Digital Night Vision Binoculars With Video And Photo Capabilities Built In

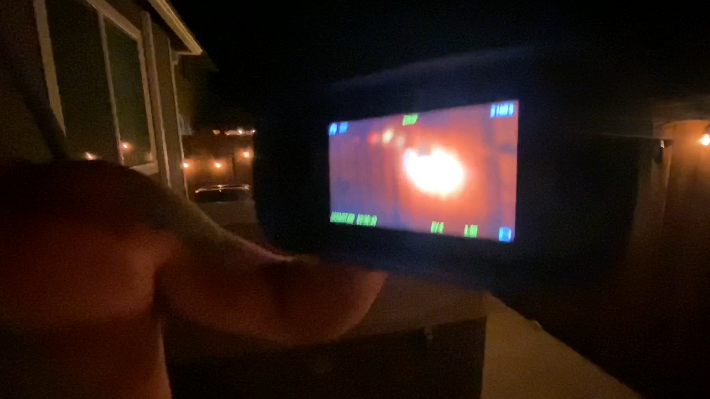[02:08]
First of all, you actually have the binoculars in front, and all you do is you just use the viewfinder to zoom into what you're doing.
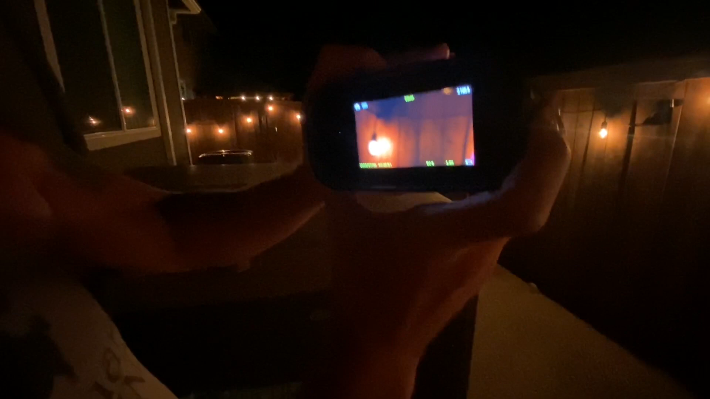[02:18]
So the cool thing is up here, you've got zoom out, and you've got zoom in.
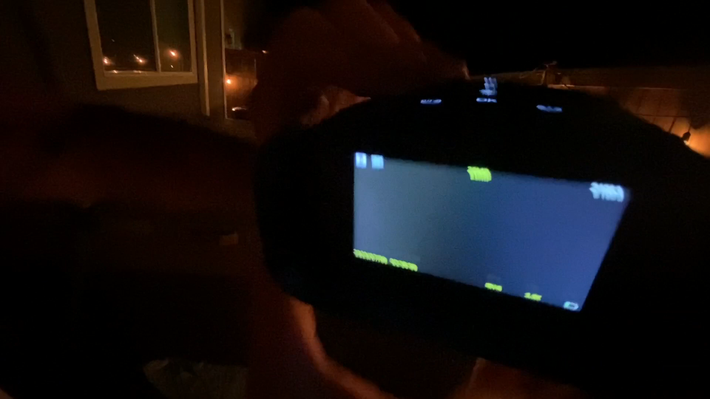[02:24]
So that allows you to get as close or far away as you need to. So let's get a little further away. Now, say we want to get a sharper image there.
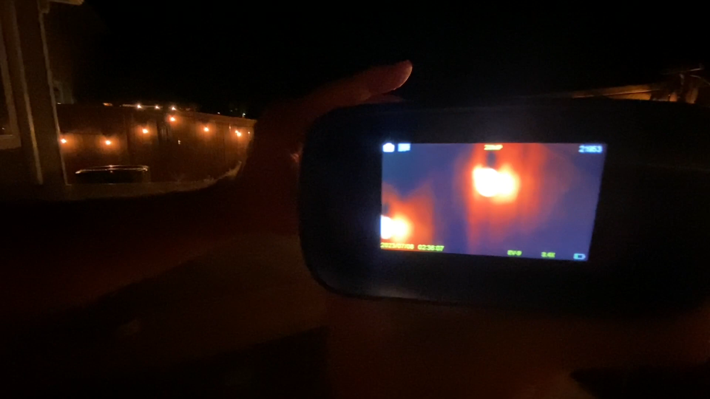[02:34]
That's where we take the front binoculars, and we just turn it to sharpen that image.
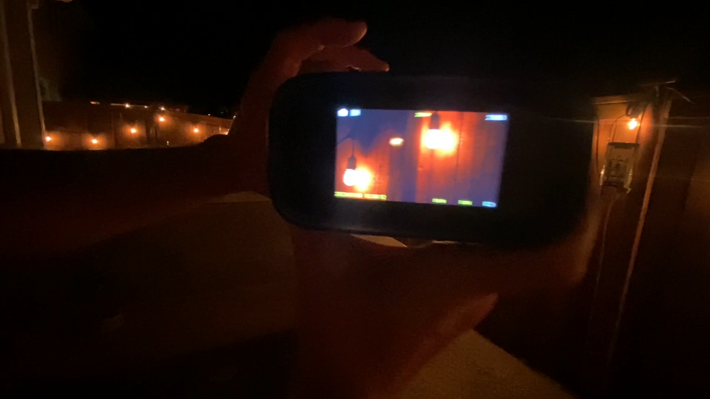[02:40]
Now we've got that in pretty clear.
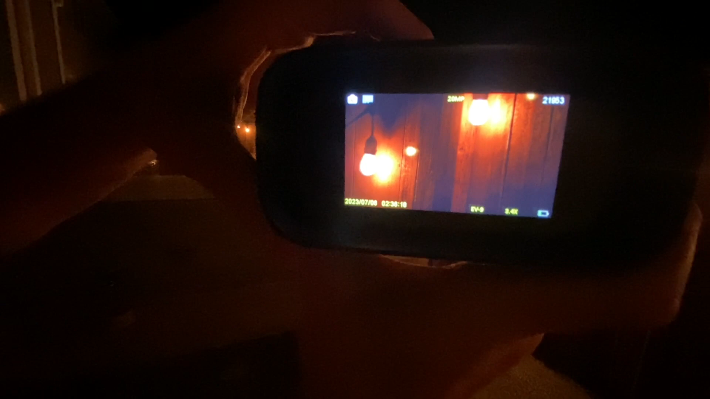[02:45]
Now what we could do is take a photo, and all we do to take a photo is press OK.
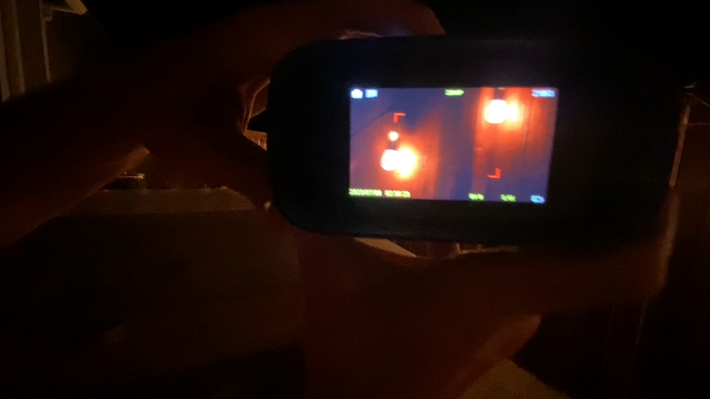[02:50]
Boom. So it's super cool. You can do photos or videos.
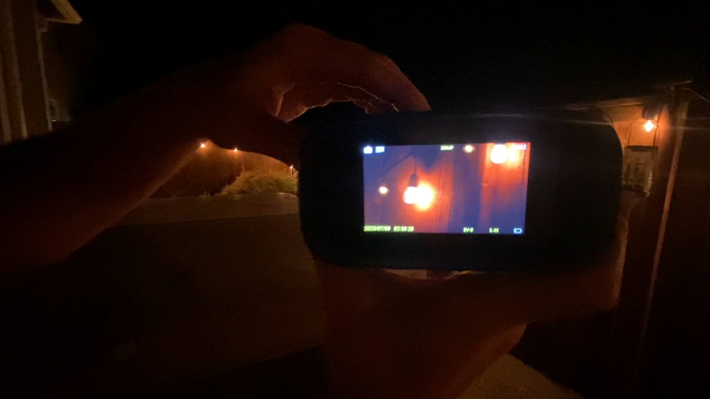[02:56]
This is the video mode, so if we press OK now, now as you can see over here, it's recording a video.